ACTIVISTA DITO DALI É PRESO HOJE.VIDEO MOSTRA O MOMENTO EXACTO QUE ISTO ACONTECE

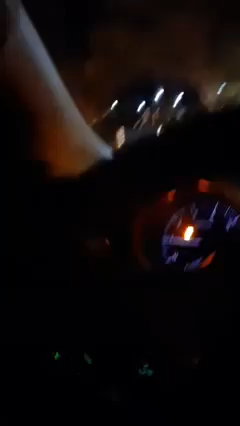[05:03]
ao comando municipal, eu vou com eles.
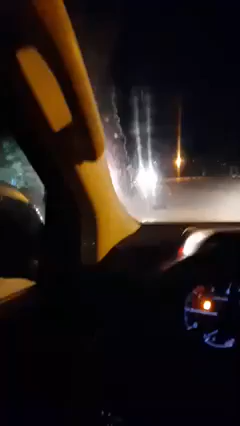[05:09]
Vou com eles para estar aí. Queriam que eu fosse no carro deles, não aceitei, disse vamos. Eu também estou a conduzir, vamos para a coisa. Esse é o carro da polícia.
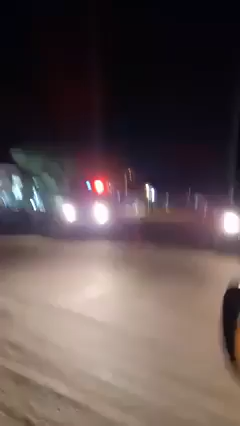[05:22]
Vou continuar com essa live até chegarmos ao comando municipal.
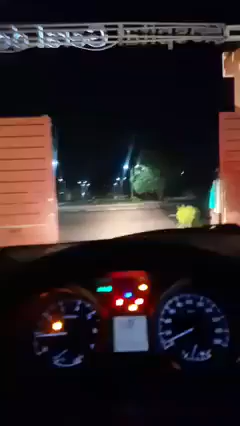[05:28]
É aqui bem próximo também. É. Bem aqui próximo do comando municipal. Estou a ir com os agentes da polícia.
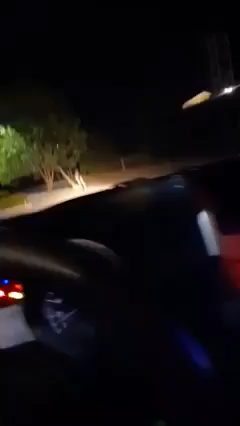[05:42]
Não quiseram que eu continuasse a monitorar os serviços no hospital municipal. Ah, hospital geral, né? Então estou a ir com eles.
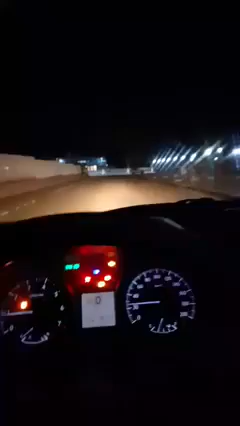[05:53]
Estou a ir com eles até ao comando municipal. Para eles me dizerem por que é que eu não tenho que continuar com o meu trabalho. Né? Aí, esse já é a esquadra municipal.